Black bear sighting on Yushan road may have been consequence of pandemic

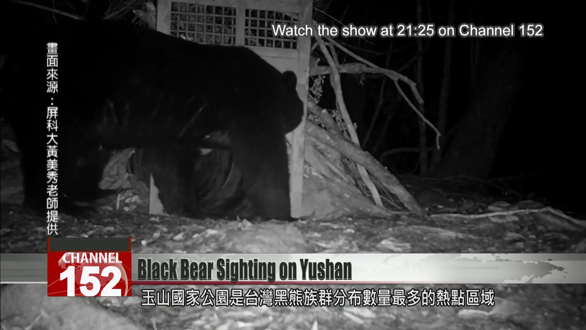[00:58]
black bears black bear tracks are often found there's even this adorable footage of a mother